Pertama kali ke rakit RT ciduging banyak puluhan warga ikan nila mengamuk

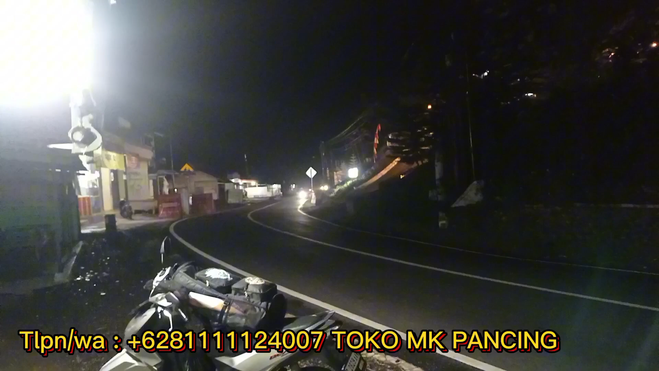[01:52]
Yang dari arah Bandung maupun Jakarta, Subang dan seterusnya, pas tikungan.